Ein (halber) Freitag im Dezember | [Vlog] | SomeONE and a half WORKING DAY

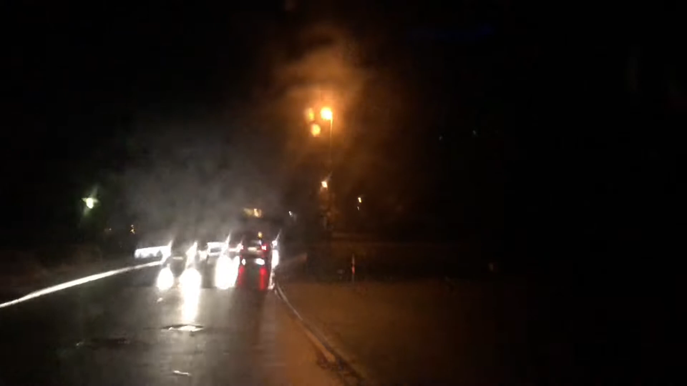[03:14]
Ja, ich hoffe, ihr hört mich gut. Jetzt kommen wir in eine Zone 30.
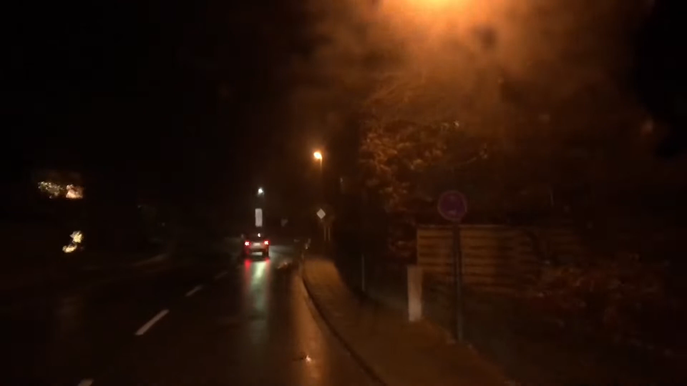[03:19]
Da sagt Sarah immer zu mir, es ist 30, Thomas.
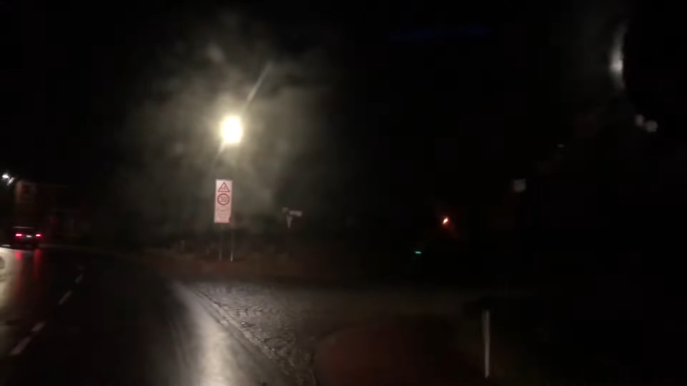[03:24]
Weil, mein Gott, ich bin hier aufgewachsen in diesem Ort. Hier waren wir 50. Nun stehen hier zwei Kindergärten, Schulbereich, Sportstätten. Ja, ich muss mich immer selbst zusammenreißen, dass ich hier auch meine Geschwindigkeit einhalte. Also, ich habe jetzt 25 auf dem Tacho.
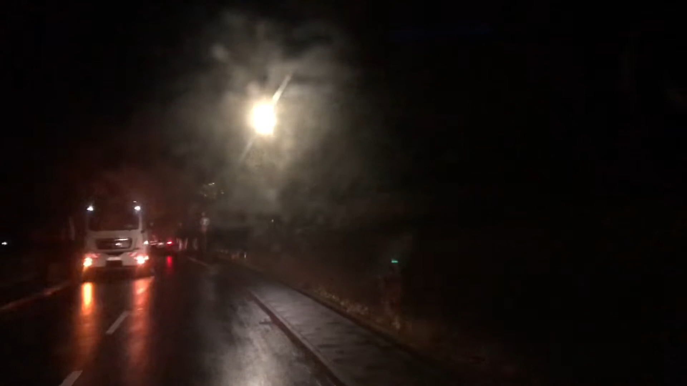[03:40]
Da steht Müllmann mitten auf der Straße. Quatsch, Holzlieferant.
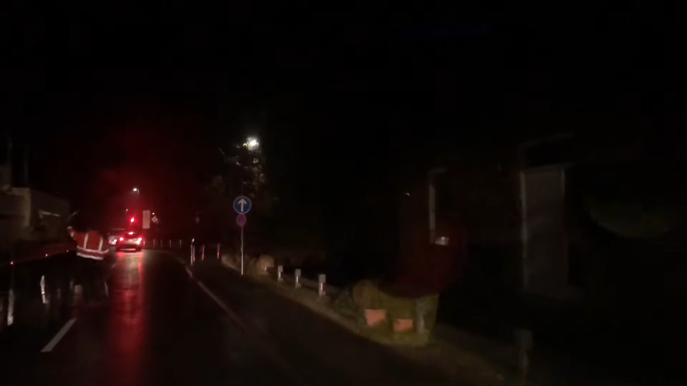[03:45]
Langsam vorbeifahren.
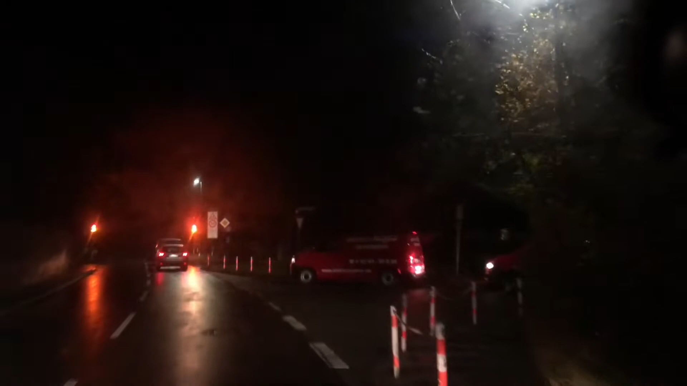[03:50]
Ja, da lassen wir mal die Kollegen von Elektrosteffen mal vor. Einer vorn. Ja. Es schwärmen alle aus jetzt, die ganzen Handwerker. Es ist 20 nach 7. Es geht für jeden jetzt auf die Baustelle. Ja, die 30er-Zone habe ich gleich hinter mich gebracht.
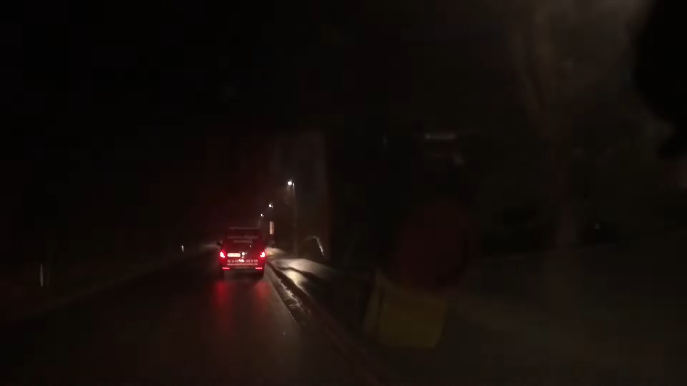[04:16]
Daher geht es jetzt im Schnelldurchgang weiter.
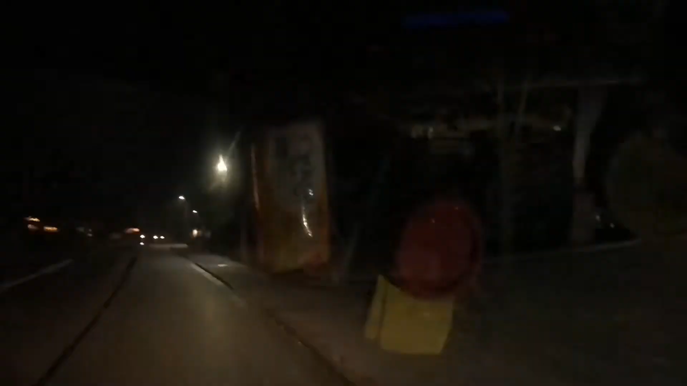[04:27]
Jetzt gerade am Schönberger Strand ein.
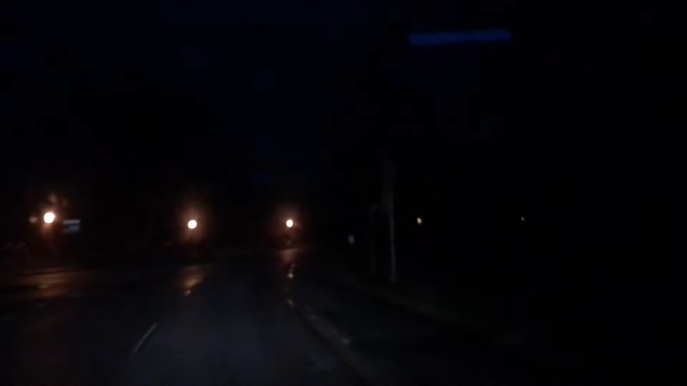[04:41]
Ich nehme euch jetzt aber mit einem kleinen Schlenzer mit über unsere Strandpromenade bzw. über die Straße hinterm Deich, die heißt hier Promenade. Man kann jetzt nicht sagen, dass es im herkömmlichen Sinn eine Promenade ist, wie ihr euch die vielleicht von Timmendorf oder von Travemünde vorstellt. Nein, hier ist eigentlich eine schmale Straße. Da sind natürlich auch Geschäfte, aber überwiegend sind hier Ferien.
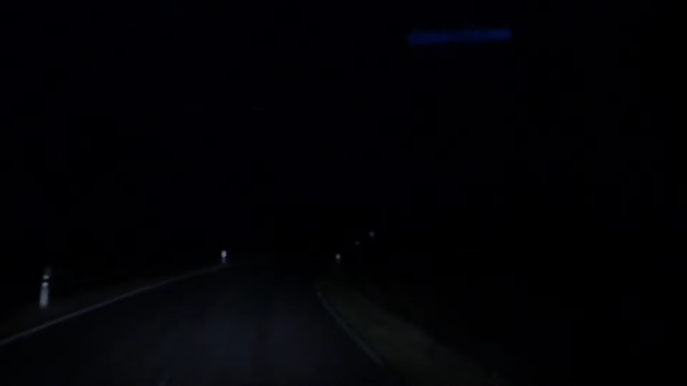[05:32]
Hier heißt es Starkendorfer Strand, aber das geht quasi ineinander über Schönberger Strand und Starkendorfer Strand. Ja, da vorne dieses kleine Lichtlein, was ihr da vermutet, das sind die Fischerhütten.